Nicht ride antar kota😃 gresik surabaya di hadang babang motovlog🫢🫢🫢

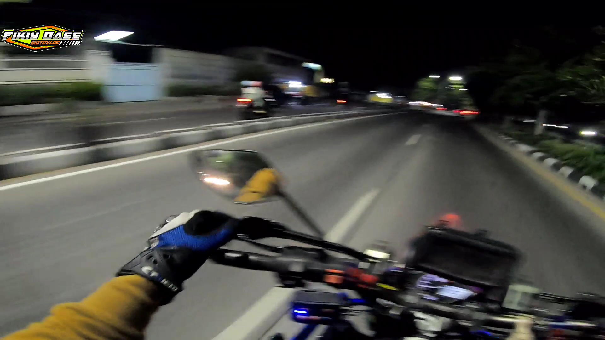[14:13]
Anjay, dikasih lop aja cuy, ya kan? Karena kalau lurus, ini kesana jalur mobil cuy. Nah, itu teman-teman biasanya yang gak tahu kalau kesana itu jalur mobil. Nah, ini jalur motor. Nah, kalau mantep banget tuh motor cuy.
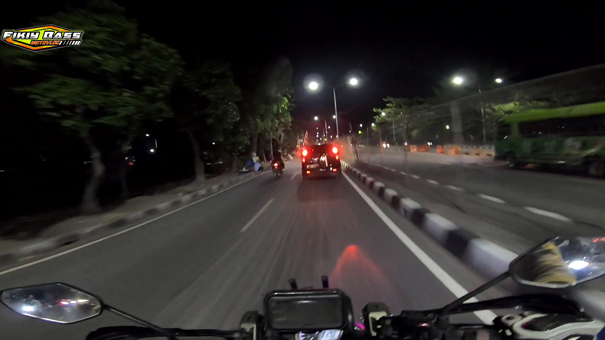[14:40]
Itu jalur mobil ya. Biasanya kalau pakai jalur itu udah auto boosted aja. Yo cuy, mungkin sekian dulu untuk vlog gue malam ini ya. Terima kasih banyak udah nonton video gue. Jangan lupa like, subscribe, komen, dan share video ini cuy. Jangan lupa tekan tombol loncengnya agar teman-teman selalu dapat notifikasi dari video-video gue selanjutnya. Oke cuy, see you next time video. Bye-bye.